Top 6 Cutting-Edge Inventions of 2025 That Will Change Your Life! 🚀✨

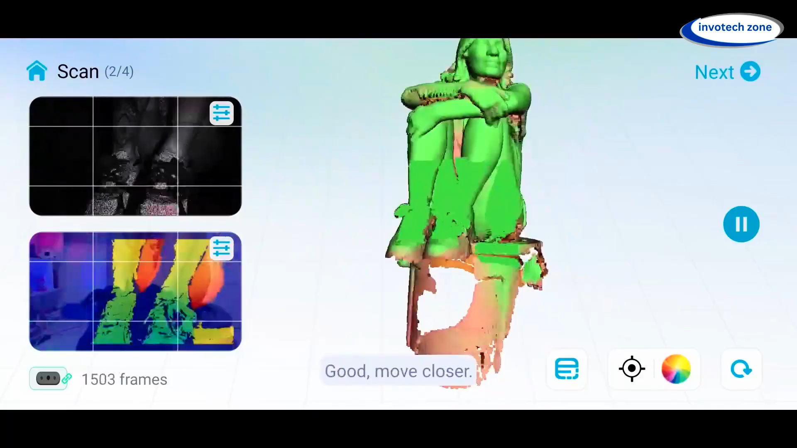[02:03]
Get rid of shaky scans, no messy wires, just smooth, full-color, high-speed scanning straight to your phone or PC.